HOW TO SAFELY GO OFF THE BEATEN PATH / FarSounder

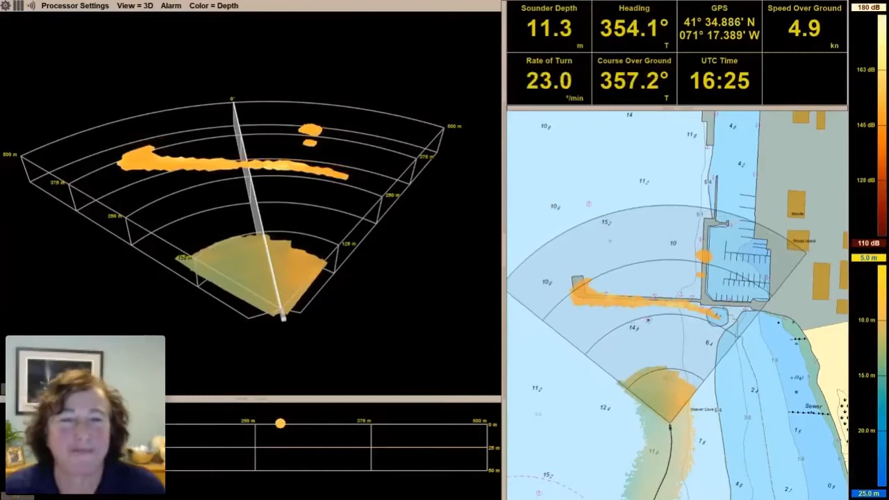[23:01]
On screen: depth 11.3 m, speed 4.9 kn
decided it would be easiest to um continue with this representation you can see the 3d view which you know it's more like a video view you can you saw that the display was able to move that um so you can change it it could almost be like a flyby or um whichever way uh you
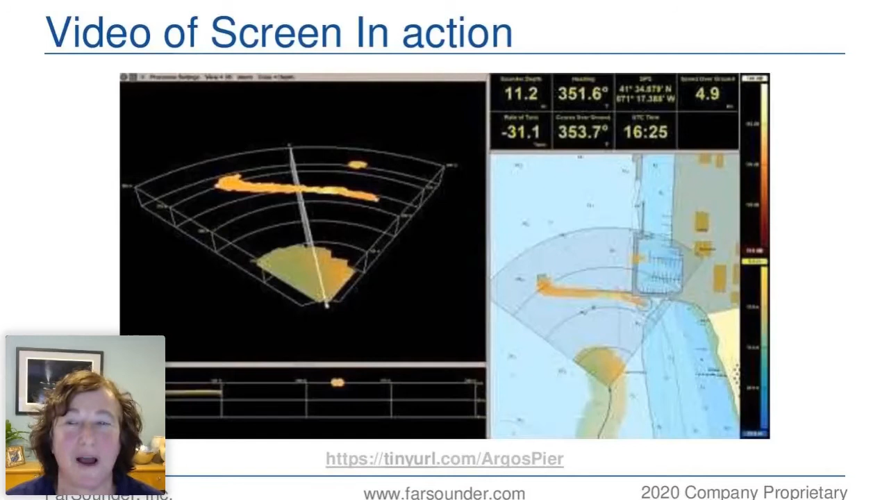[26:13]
here on the main display or you can hide it you can take this chart overlay and put that into the main center area which as i said um that's uh one that i i prefer and um a lot lots of other views too okay so look another question great great yeah i'm so sorry to interrupt you no this is my pleasure to have it a two-way conversation that's great great there's also um back to the positioning of the transducers like can it also be installed in the hoist or like a bow thruster oh absolutely
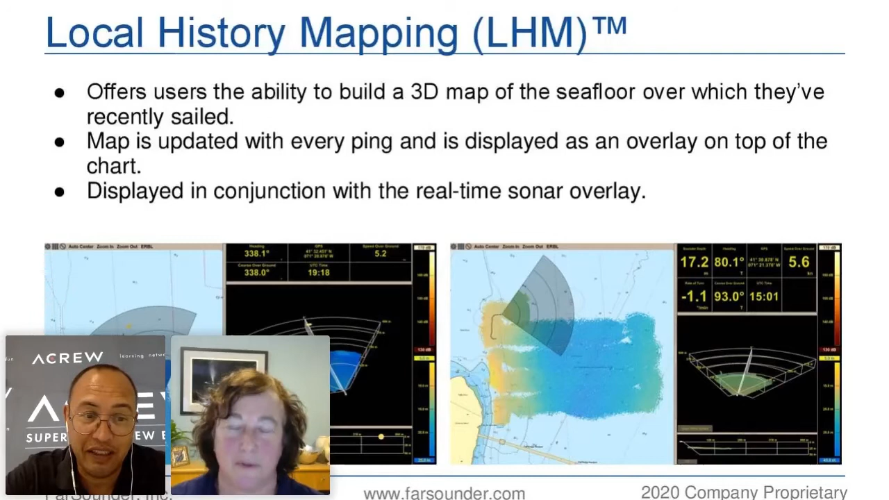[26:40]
yes we um yes we are so far sounder systems have been installed with hoist uh so far currently they have been for the the argos 500 and the argos 1000 and are um basically mainly on some uh ice not just ice class but ice breakers seem to prefer that method because when they're going into two-year
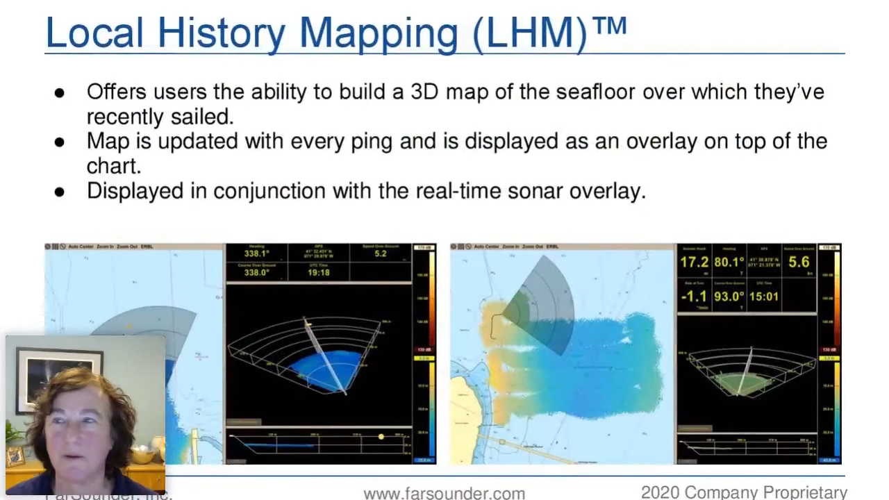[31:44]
could be a survey package um all all sorts of things like that too so um whoops did i did i nope that was it it just did it okay so talking about the local history mapping and the data we have so much
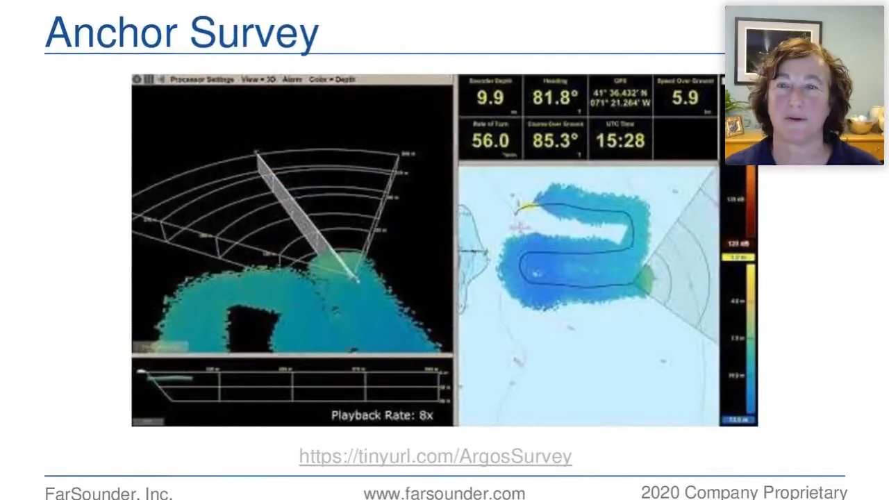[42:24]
this last video oh no if you can turn it on the anchor survey and this is useful for the tropical areas
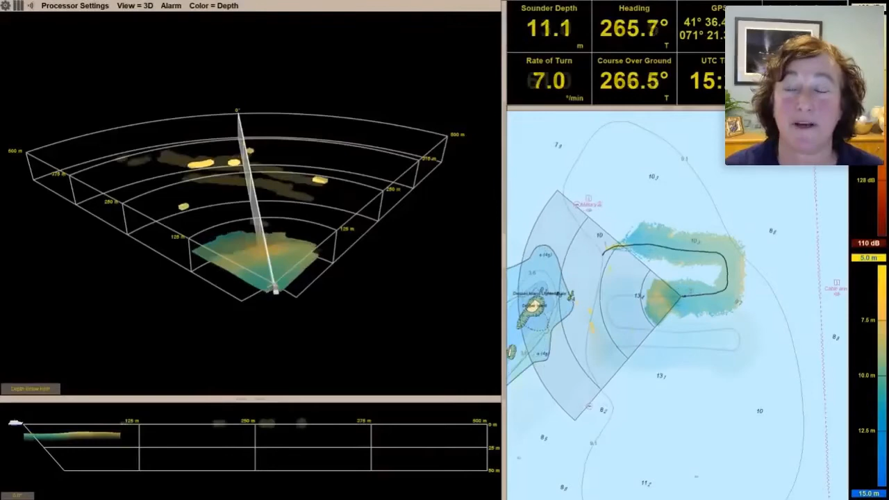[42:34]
On screen: depth 11.1 m
where you're going into an inlet and it should stop moving in a second um a lot of kids around the world still going to school slow on the internet there it is okay so here on the right you can see uh this
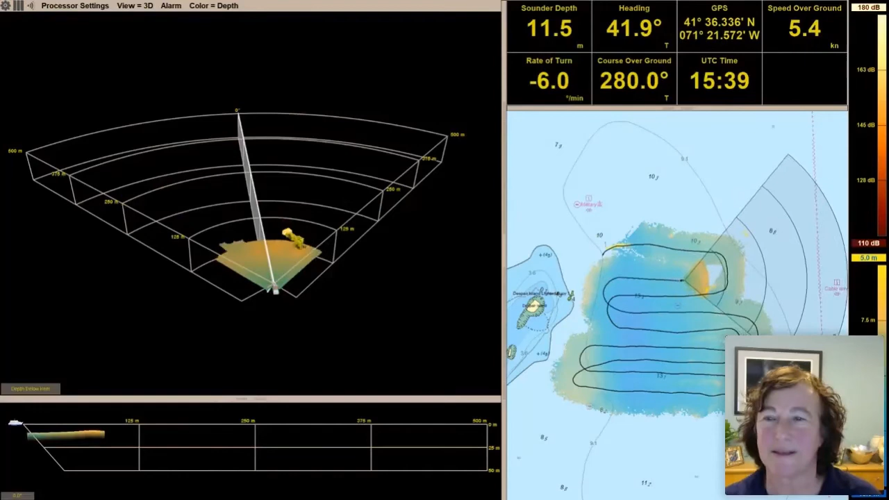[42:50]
On screen: depth 11.5 m, speed 5.4 kn
yacht is making a um an anchor survey so they can find and decide the best place to